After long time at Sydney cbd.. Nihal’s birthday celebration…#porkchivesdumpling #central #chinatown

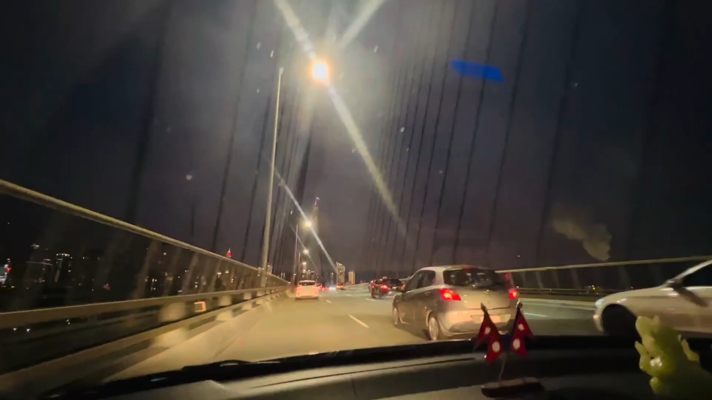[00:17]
okay? Anzac Bridge ma. Oxygen ma ta thumbs up gayo ke. Haina thumbs up.